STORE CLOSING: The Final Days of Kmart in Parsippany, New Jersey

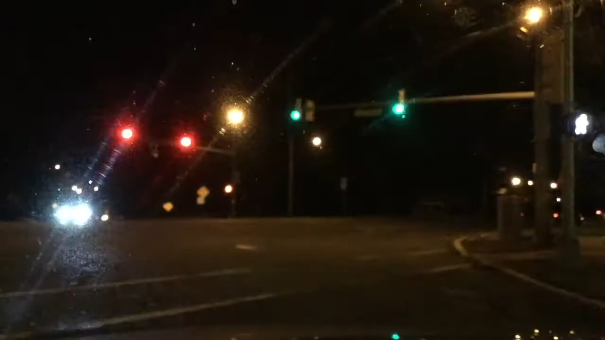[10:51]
So here's something else I found interesting before we head off. I saw that this used to be the intersection where a Burger King would lie. This is on Baldwin Road, crossing over Route 46 in Parsippany, roughly right after the Troy Hills Mall.
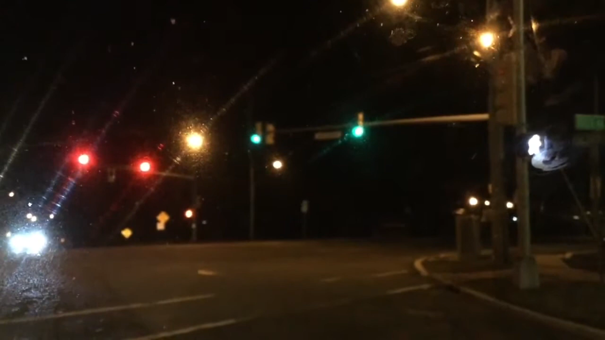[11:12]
What I've noticed earlier today, I'm sure that you could see this for yourself for better clarity, or I can pass by it again in the daytime, is that the Burger King not only closed, but has been demolished, and only the parking lot has been used by a couple of people for other activities around this area. There is a banner outside that I read earlier that said that a coming soon will be a Starbucks. So there's going to be something else here, and I figure that they probably want to make it in the style of Starbucks instead of just working out of a Burger King.
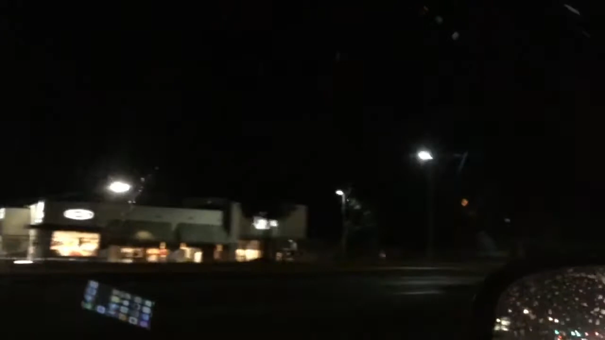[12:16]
You can still get around in that parking lot for all the other businesses, but for Pathmark specifically, it is all gated. It makes me wonder if they're just going to demolish it and build something new, or if they're just going to take out whatever it remains inside and leave it for abandoned. I mean, if the rest of the mall is still doing well, maybe there's something that will take its place.